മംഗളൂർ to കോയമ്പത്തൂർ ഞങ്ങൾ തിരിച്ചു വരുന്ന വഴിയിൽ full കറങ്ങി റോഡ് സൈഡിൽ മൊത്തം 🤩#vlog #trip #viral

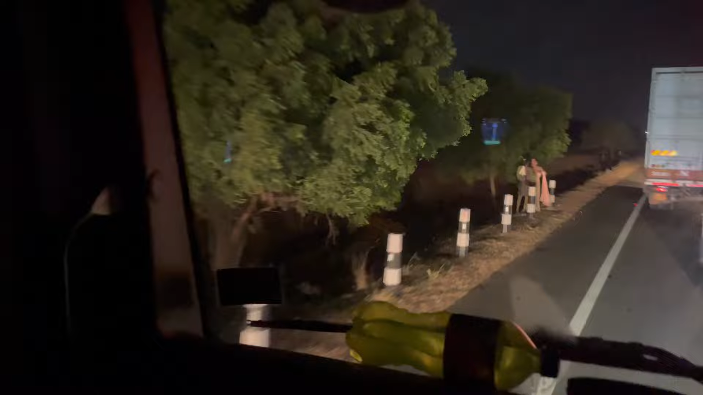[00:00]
ഞങ്ങൾ കുറേ ടൈമായിട്ട് ഇതിങ്ങനെ കണ്ടുകൊണ്ടിരിക്കുന്നത്. കോയമ്പത്തൂർ റെഡ് സൈറ്റാണ് സംഭവം. ഇത് ബൈപ്പാസ് റോഡിന്റെ സൈഡിലായിട്ട് ഫുള്ള് തന്നെ, ഇത് കുറേ കിലോമീറ്റർ വരെ ഇതാണ് സംഭവം.